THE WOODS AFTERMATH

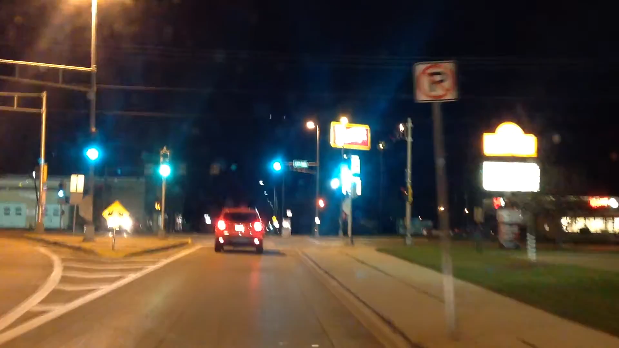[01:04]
Look at that, guys. Go to that Wendy's. The nicest Wendy's ever.